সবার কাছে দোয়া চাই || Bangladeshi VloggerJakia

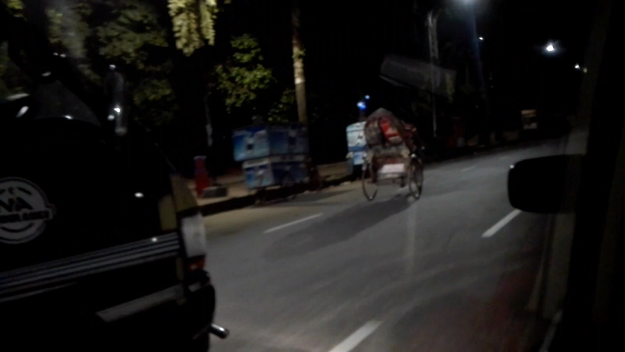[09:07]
आर आमरा जाच्छी रातेर बेला रास्ता एक तुम फाका आमरा सेहरी कोरे छी आमार आरेक्टा भाशुरेर बाशा सेहरी कोरे निये छी लाम